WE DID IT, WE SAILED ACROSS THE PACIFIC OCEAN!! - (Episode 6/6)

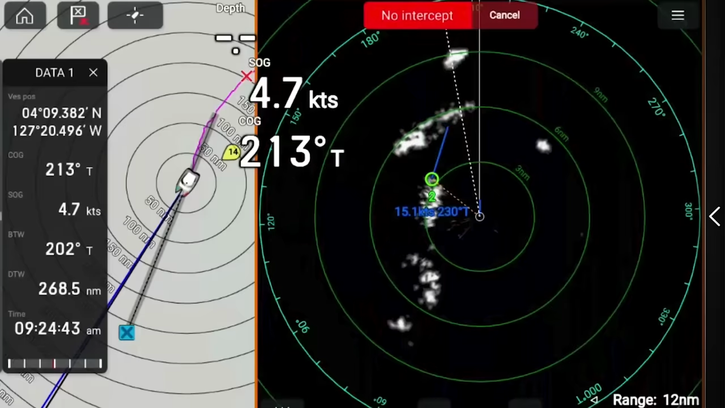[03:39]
So a radar will pick up any rain,
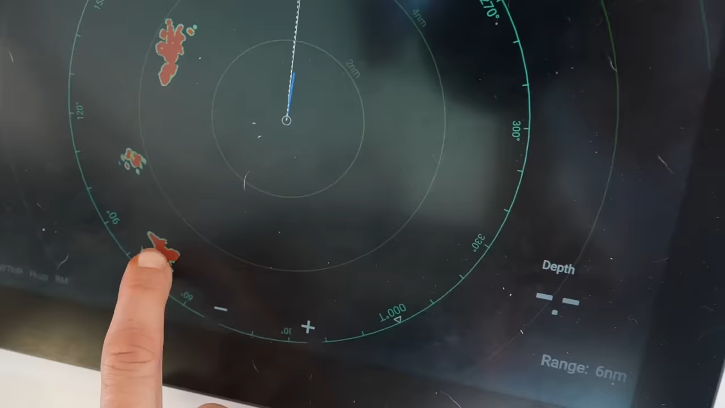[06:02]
So I just turned on the radar and some clouds are showing up. And when they show up like this, as you can see, they show up red.
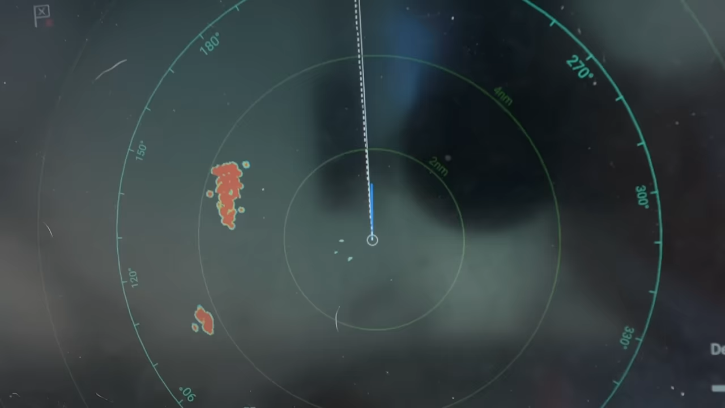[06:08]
So that means they're coming towards us.